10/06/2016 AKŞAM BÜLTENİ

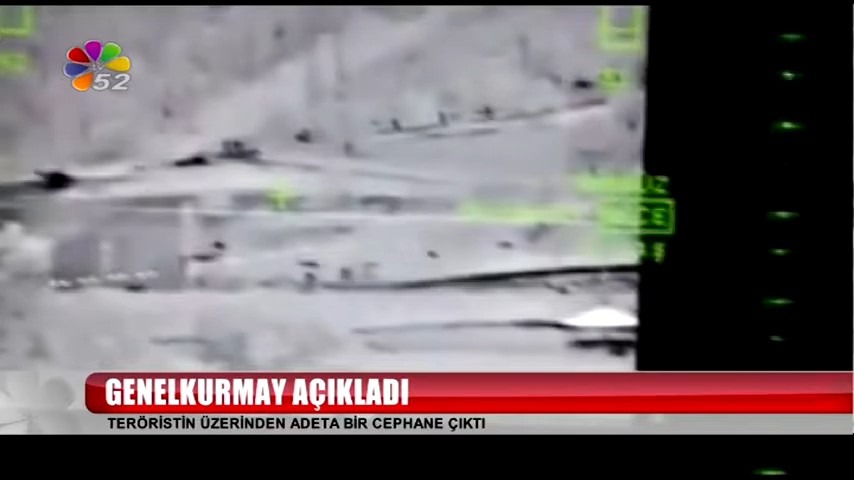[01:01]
Kobra adı verilen Zıhra Araç'tan saniye saniye işte böyle görüntülere yansımıştı. Komutanım 3'ü bir arada toplayalım.